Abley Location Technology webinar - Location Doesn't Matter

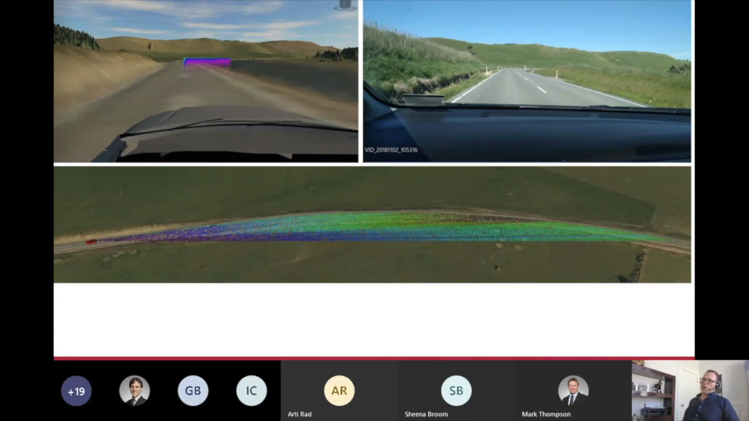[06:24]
Here's an example of a piece of work we've done where we've got, if you can see up in the right hand side, we've got the view from the vehicle driving along the road. And then on the left hand side, we've got that same digital view, that digital twin of that same road. And what we've been doing here is being able to calculate whether you can actually see around this corner, i.e. is it safe to overtake? What we're also seeing is amazing 3D data.
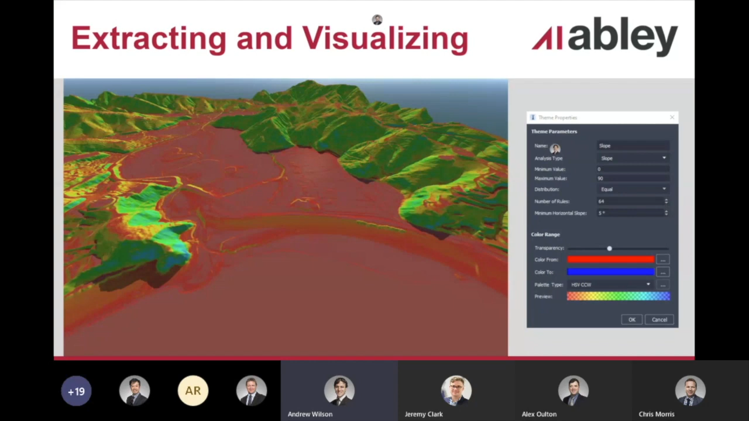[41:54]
And here's the same data again with your aerials draped in over the top.